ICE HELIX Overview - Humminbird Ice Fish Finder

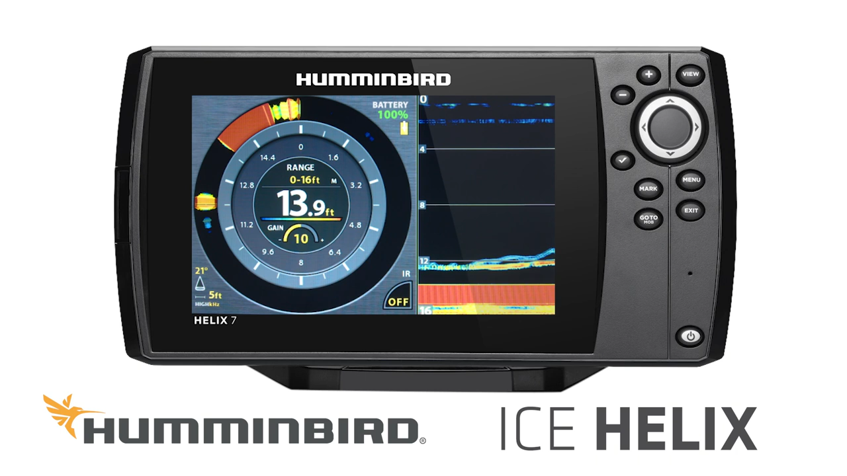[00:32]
On screen: depth 13.9 ft
no lag to these units they're as crisp and as clear as any sonar I've ever used out there on the ice and there is a mode called a scope that
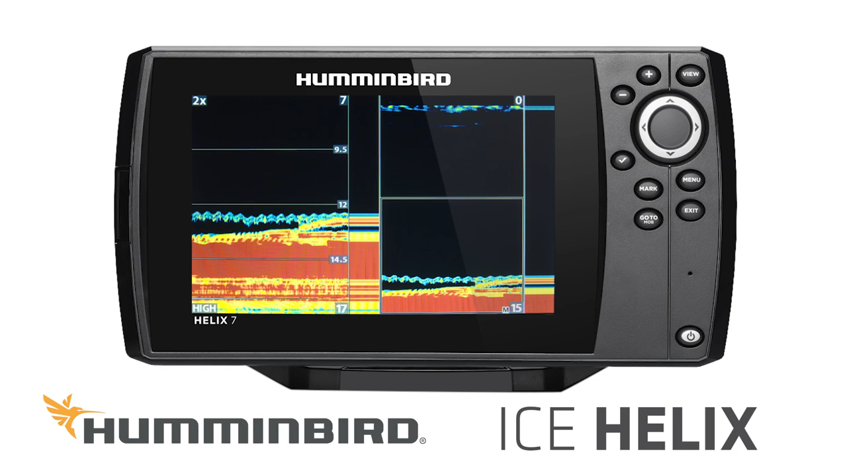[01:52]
window on the side that's the real-time sonar window and a flasher screen or maybe you'll replace the flasher screen with the chart it's really up to you it comes down to how you want to see that information and that's one of the wonderful benefits of fishing a digital unit you get to see the information the way you want to see it and the next thing I